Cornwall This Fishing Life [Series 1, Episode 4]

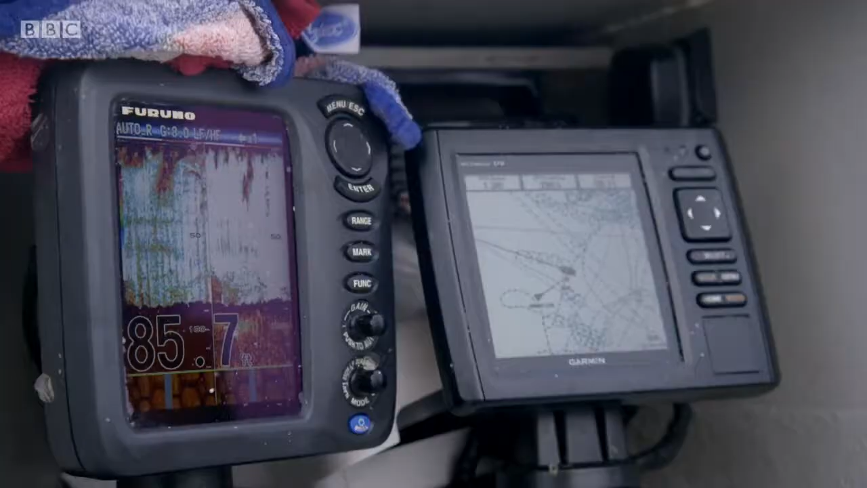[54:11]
just looking for a few marks on the sounder it's a good mark there now actually we'll try that